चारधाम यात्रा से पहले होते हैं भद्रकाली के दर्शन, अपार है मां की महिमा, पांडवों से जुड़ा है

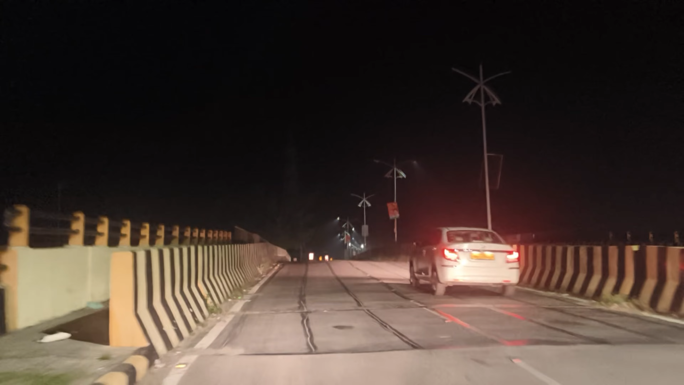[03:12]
तो मिलते हैं, देहरादून निकल पड़ा हूँ।
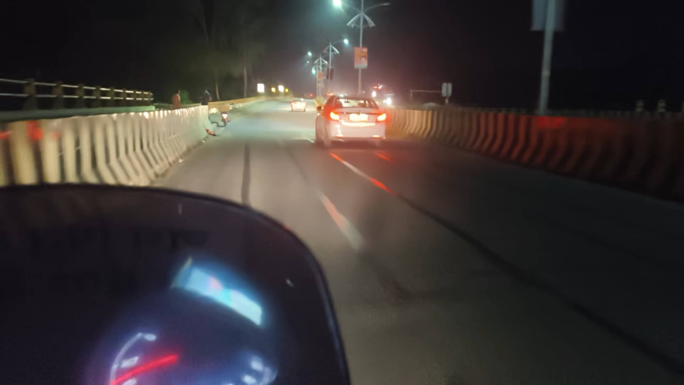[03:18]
रास्ता पूरा यहाँ से जंगल का रास्ता है, ये पूरा जंगल का रास्ता है।